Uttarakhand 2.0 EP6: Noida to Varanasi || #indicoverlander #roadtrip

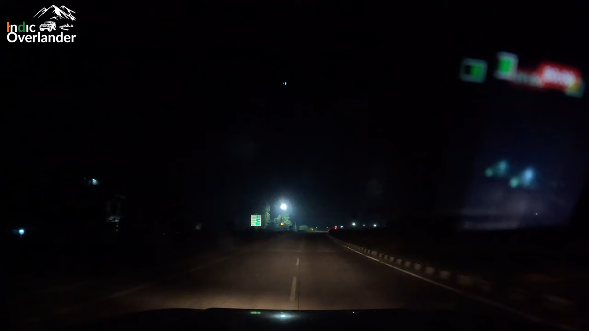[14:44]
I'm now driving on NH 731. I still have to drive around 105 kilometers to reach Varanasi.
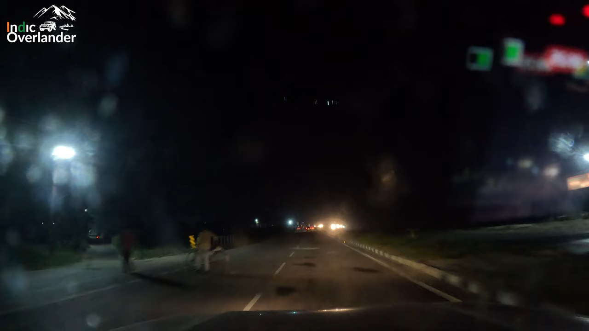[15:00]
This road pe कीड़े मकोड़े बहुत कम है, कंपेरेटिवली कम है. शीशा अभी तक साफ सुथरा दिखने लायक है. आगे पता नहीं और बढ़ जाएगा कि नहीं, बट आई एम क्रूजिंग एट स्पीड ऑफ एवरेज 80+, होपफुली रीच ऑन टाइम।